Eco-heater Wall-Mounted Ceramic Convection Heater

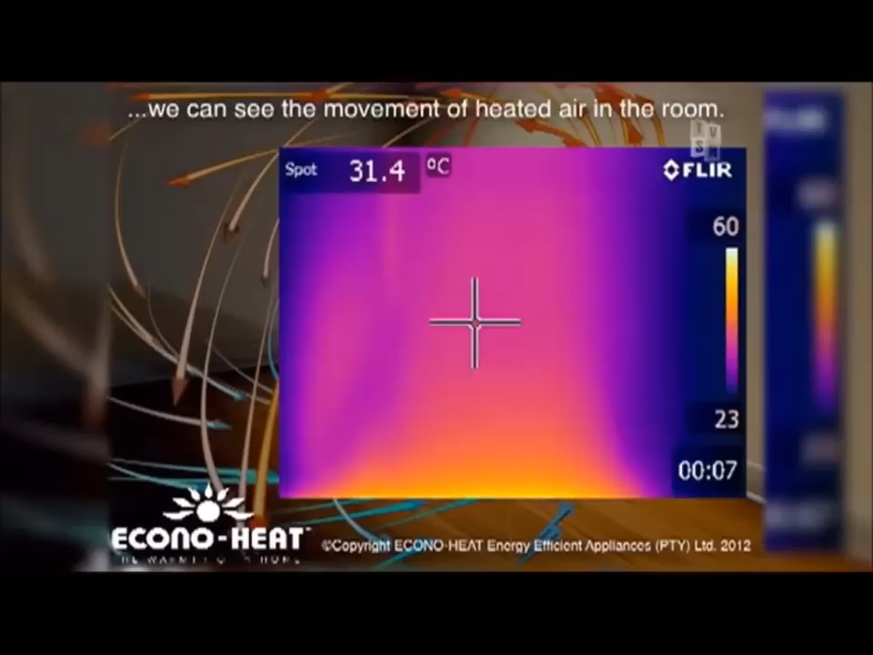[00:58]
On screen: spot 31.4°C
a cold those little fan heaters great you know under the under the little table there just heating your feet no problem as soon as you walk away from that area the air is cold because all it's doing is just pushing cold air it's not working on convection technology whereas this one covers
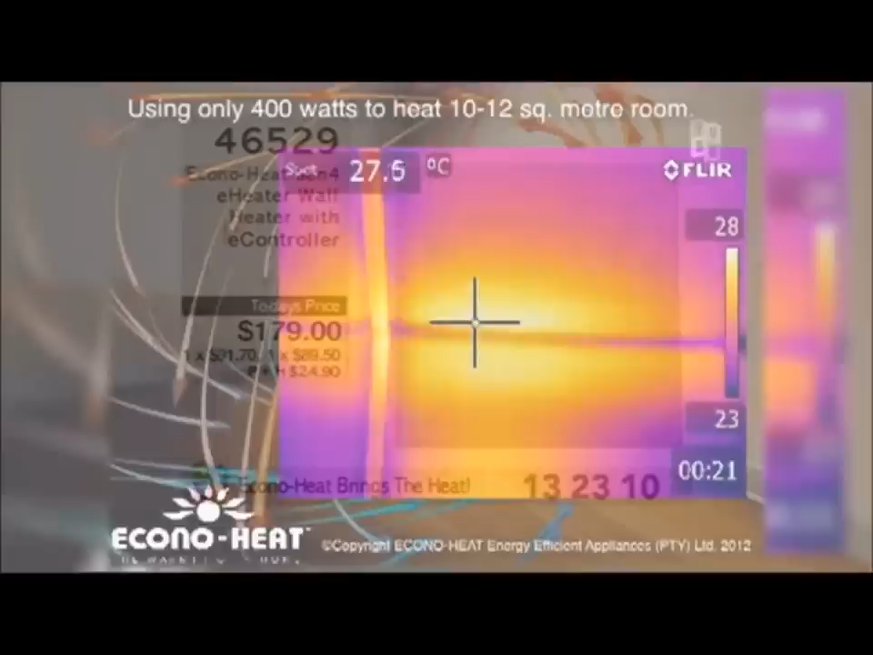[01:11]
On screen: spot 27.5°C
that and we can see that in that vision there it's really interesting to see that actually what we want to do so I'm just